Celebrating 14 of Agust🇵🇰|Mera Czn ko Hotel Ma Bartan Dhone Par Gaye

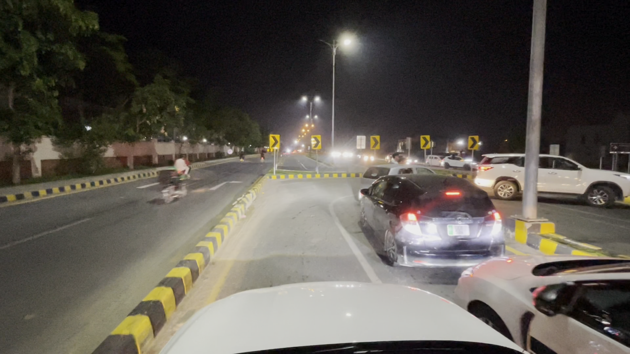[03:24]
अंदर जा रहे थे लेकिन उन्होंने ना अंदर जाने का रास्ता जो उनसे वो बंद किया हुआ था,
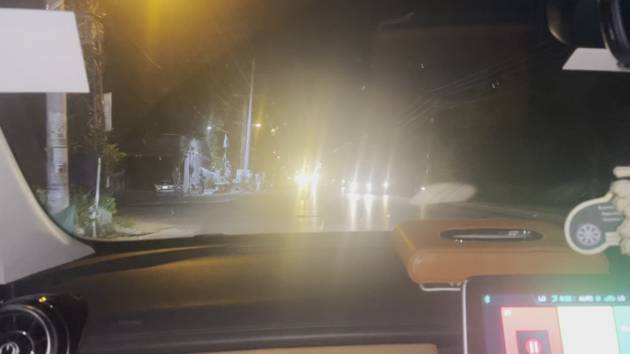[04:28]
अच्छा एक बात रोटी खा रहे हैं वो देखे जी, वो सामने जी फ्लूक हॉस्पिटल,
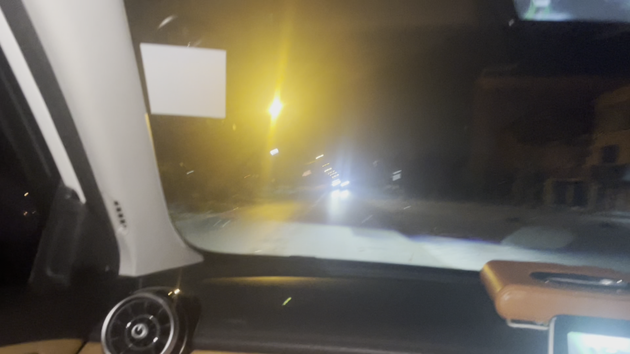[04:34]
आपने फ्लूक हॉस्पिटल थोड़ा सा पहले अपने लेफ्ट हो जाने साइड पे, यहाँ से पता ही नहीं था